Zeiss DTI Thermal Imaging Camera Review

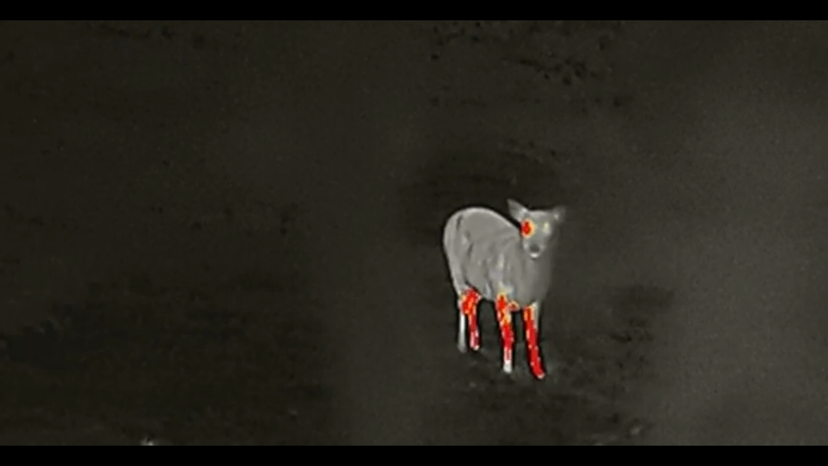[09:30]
and although it may not be the rarest of species it's our first
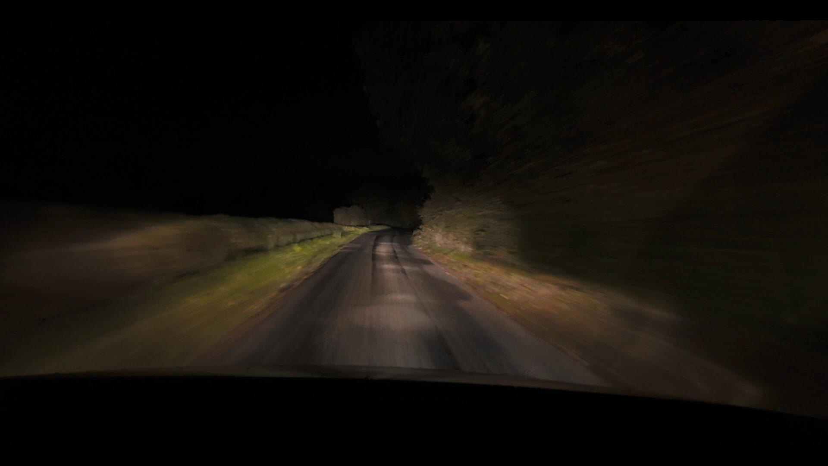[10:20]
my day mission was slow let's hope the night brings more success
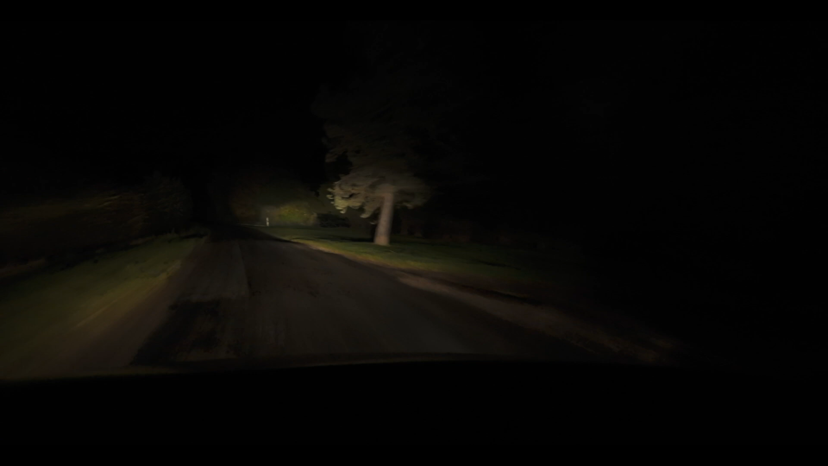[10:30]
right then so we've just pulled up to an open field where i know there are some deer here
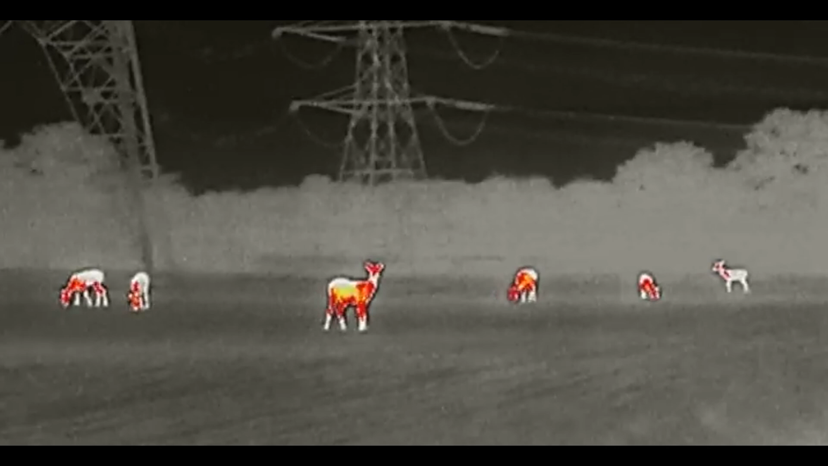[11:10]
i'm using the front wheel and just to get the focus and yeah i've got deer in front of me
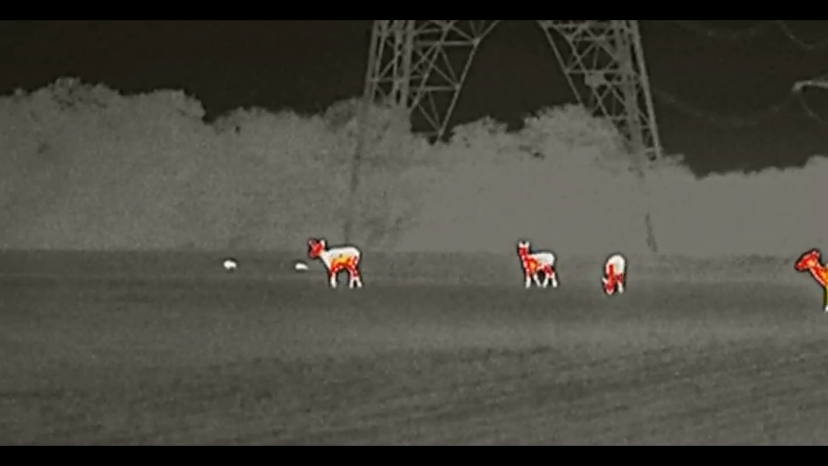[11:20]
i would say maybe a couple of maybe 150 meters away there's quite a big
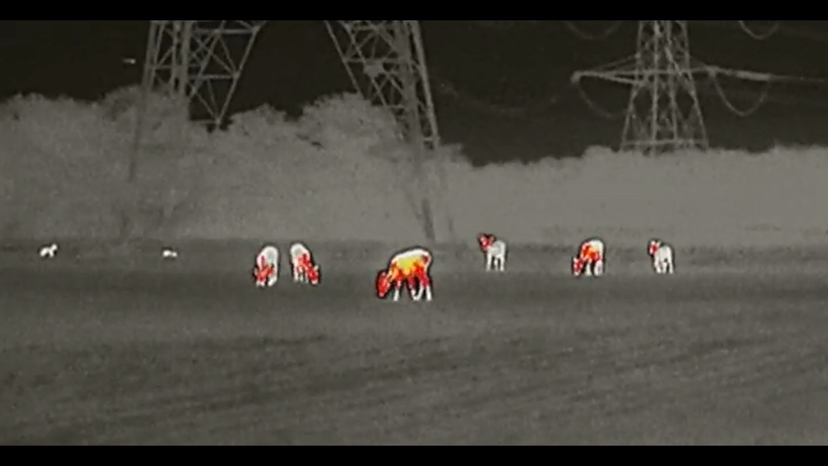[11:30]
there's quite a big herd of them actually i would say there's maybe 40 there in total
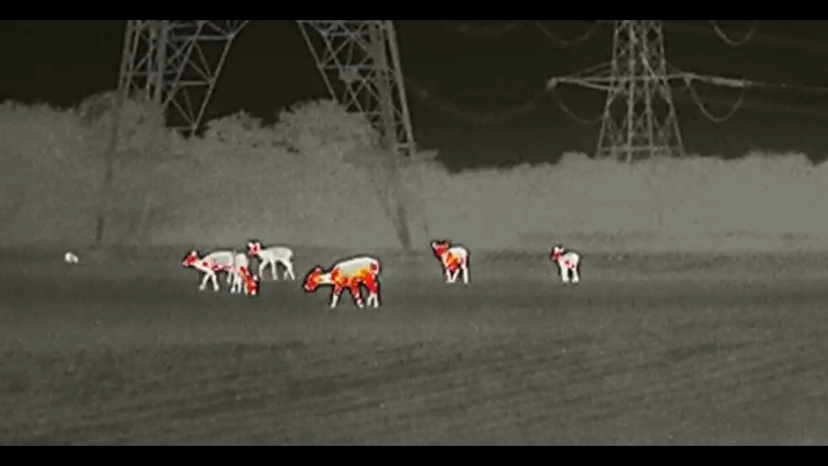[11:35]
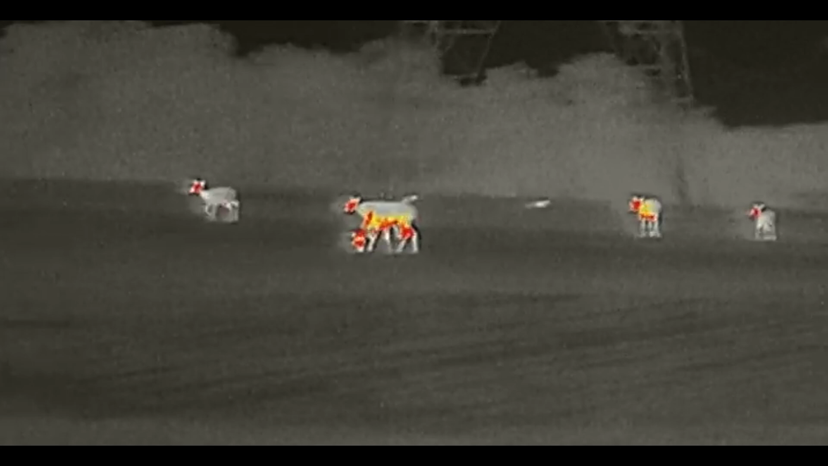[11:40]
and they have definitely heard me but they're not crazy spooky which is quite nice
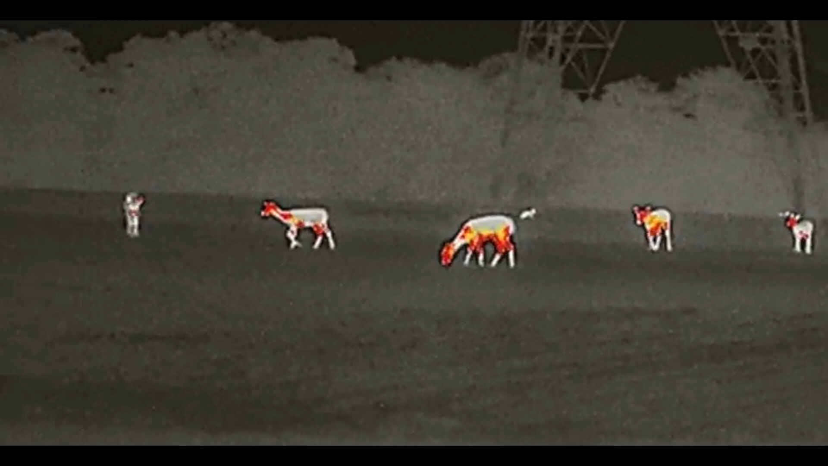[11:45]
i can't see any big stags there they're called
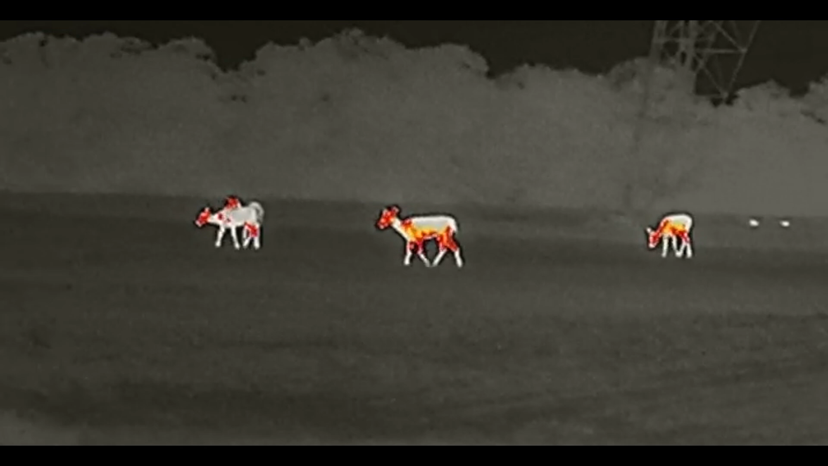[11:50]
fairly young but how cold is that
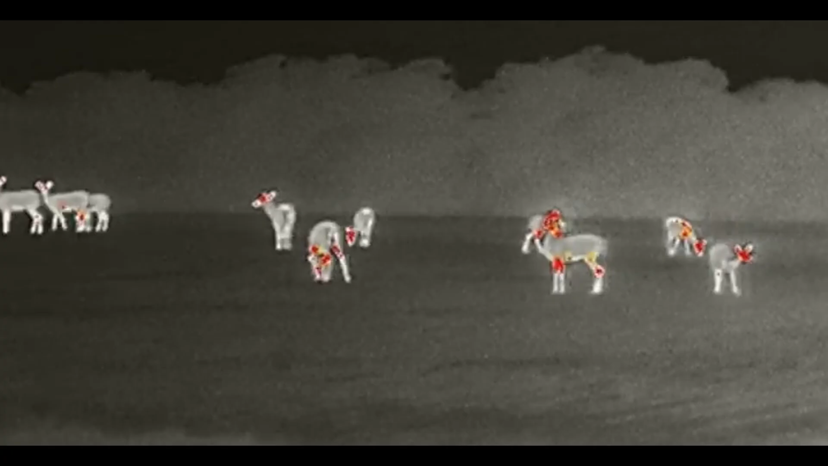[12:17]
this thing is it's very clever
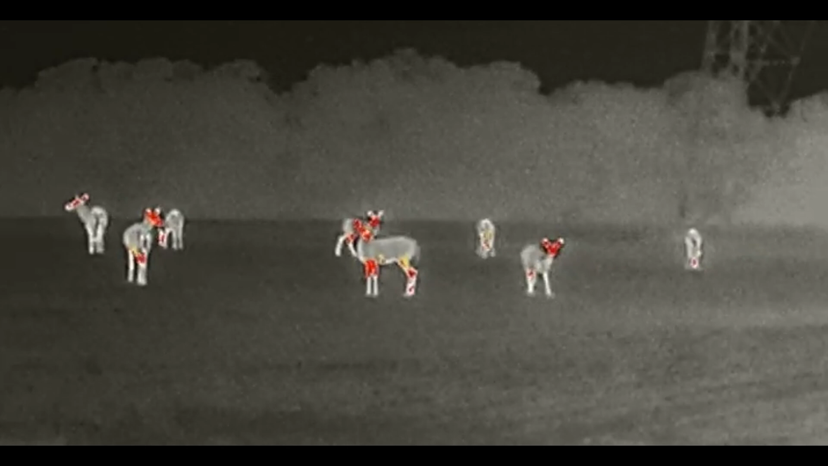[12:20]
you know obviously i'm using it as sort of night vision really you know which is i guess what it what it is for but uh
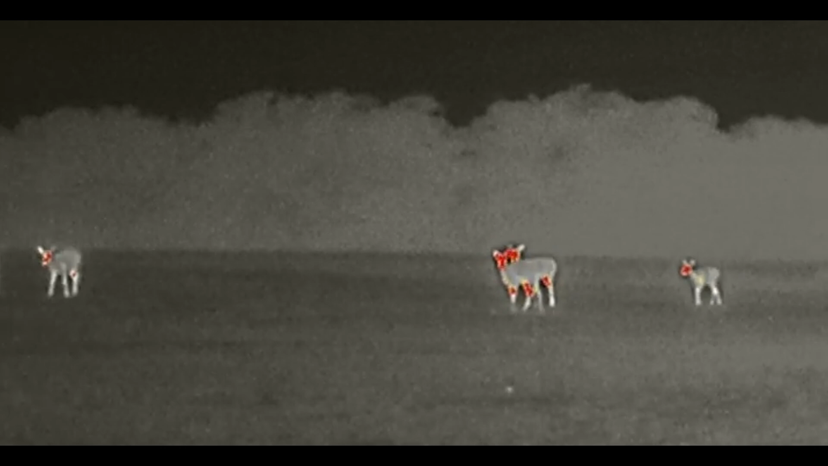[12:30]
flick flick flick between the different modes uh
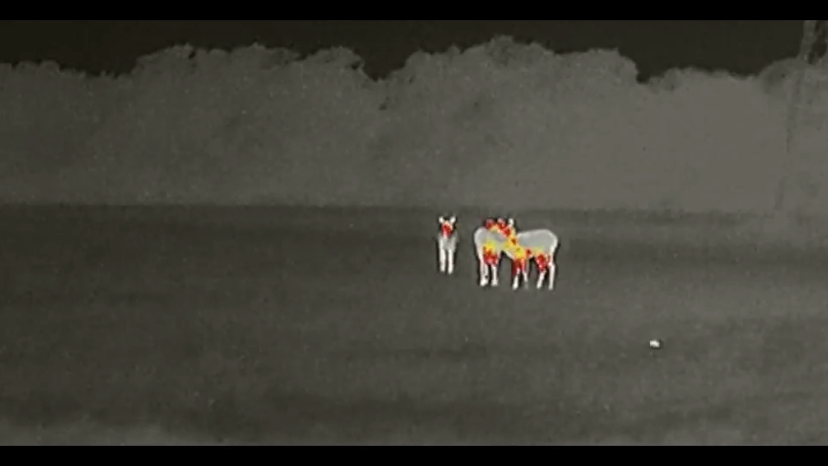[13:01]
i guess it's just a digital zoom on that main image and
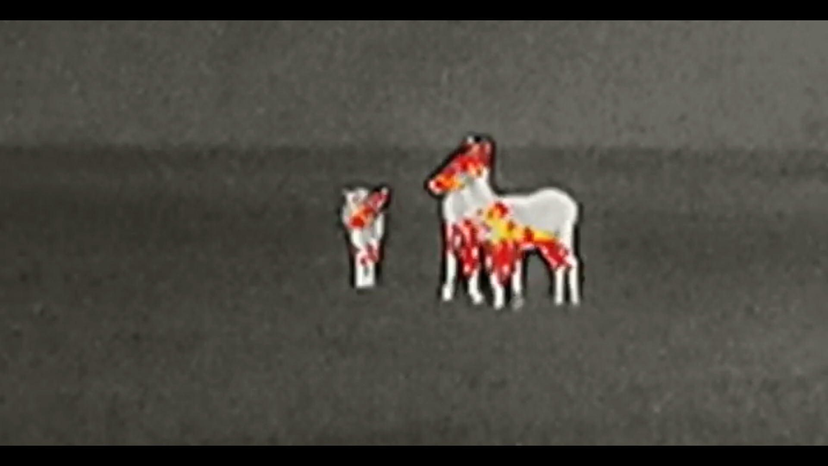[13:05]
yeah it's actually much easier to to spot what they
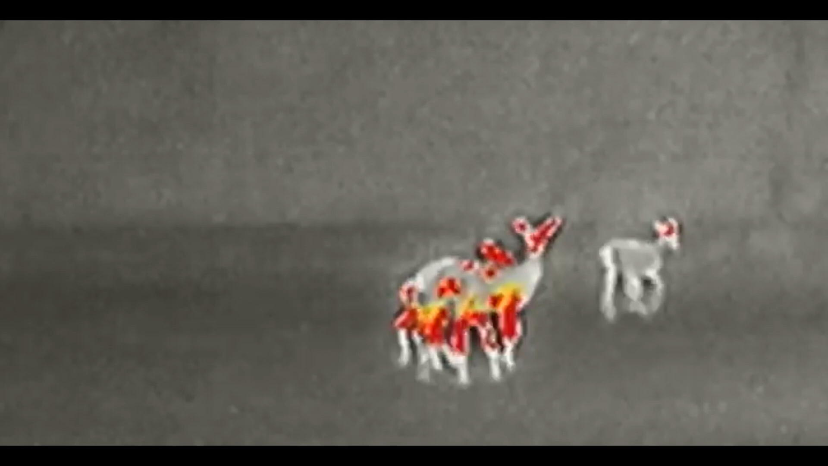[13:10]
are from the full distance out and and they get a bit spooky they are moving
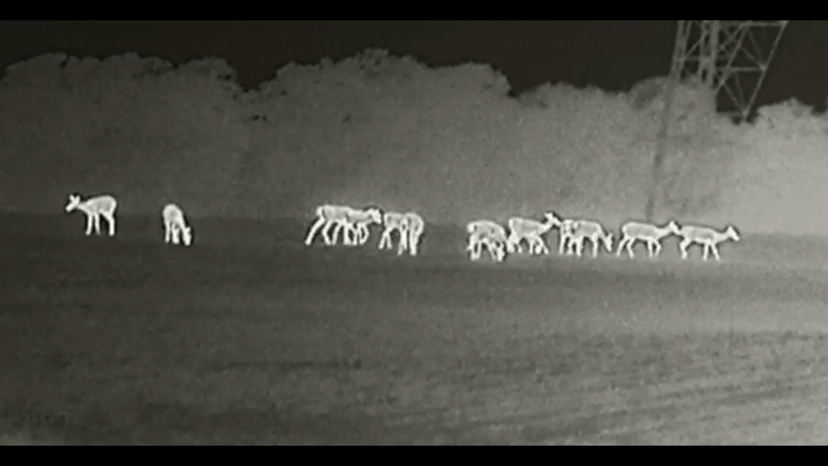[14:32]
they are moving off now but you can spot every single one of them it's really cool